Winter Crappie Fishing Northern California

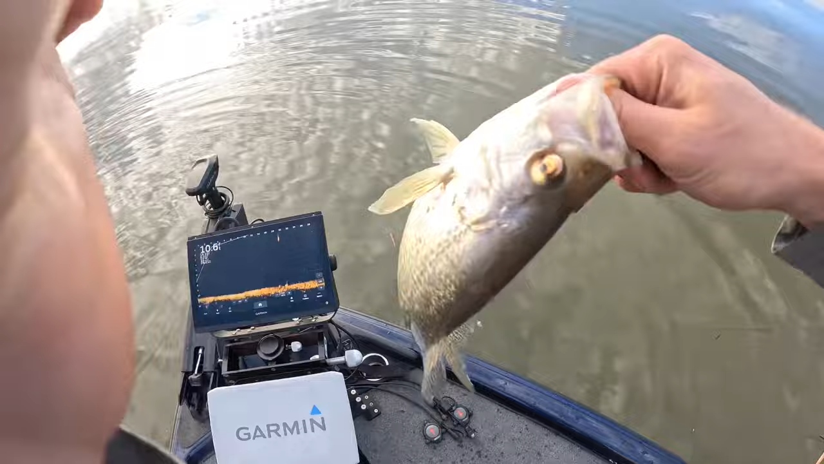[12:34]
Nah, I think no, it's a different one with the fucked up eye.